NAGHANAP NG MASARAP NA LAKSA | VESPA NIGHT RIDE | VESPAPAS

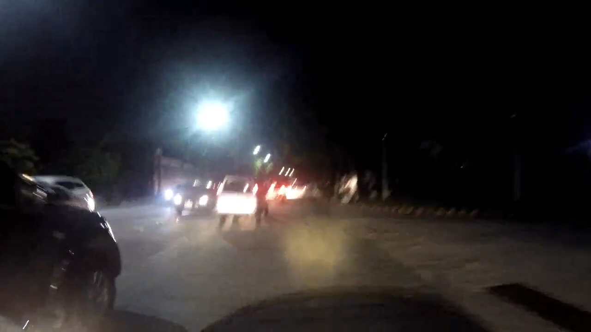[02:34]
Dito na tayo sa Christ the King. Christ the King Church. Napakagad ng simbahan niya.
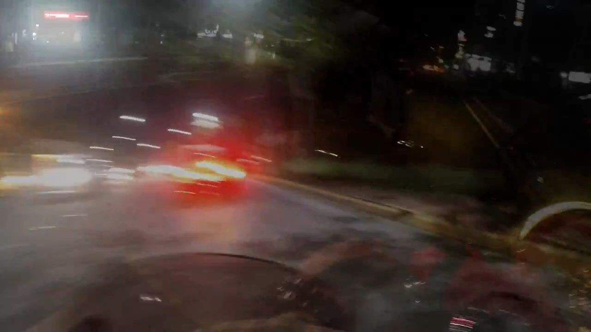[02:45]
Green Hills na tayo, mga kamot-mot.
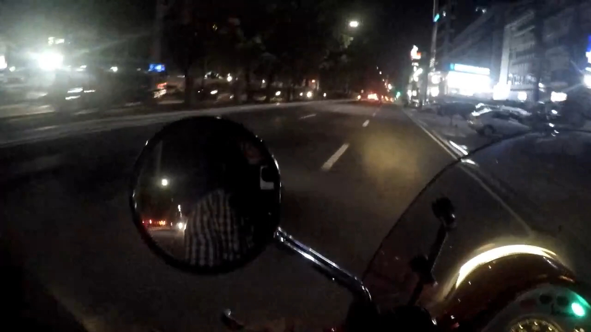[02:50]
So, kakaliwa daw tayo dito sa may Madison. Tingnan natin. Hindi ko alam yung daan eh.
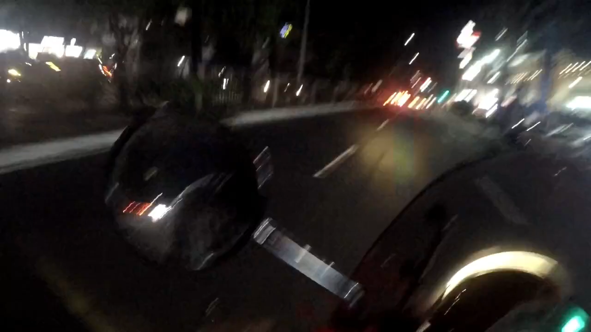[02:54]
What the fuck? Dito na nga. Sundan natin itong kamot-mot natin. Kakaliwa daw. Madison to. Ay, di. Sabit pala to. Yon. Dito tayo, kamot-mot. Kakaliwa.
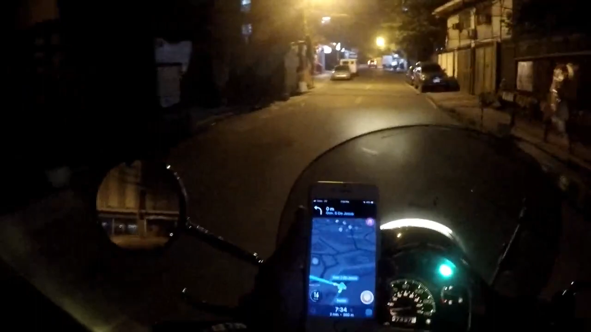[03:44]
And then, kanan sa Jose Abad Santos. Kanan. Okay. Kamana na. Eat Fresh. Ah, ito na. Ito na ba?
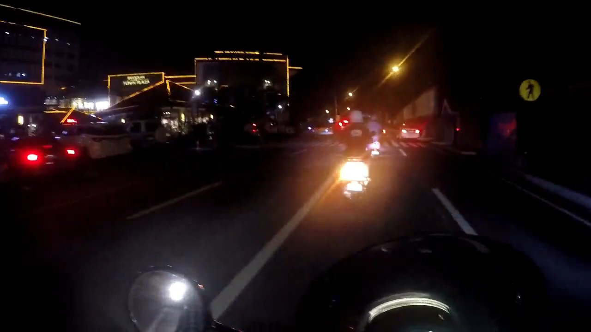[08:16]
Yon. Kailangan ba namin tumaan dyan sa gitna? Kailangan ba dyan ako tumaan?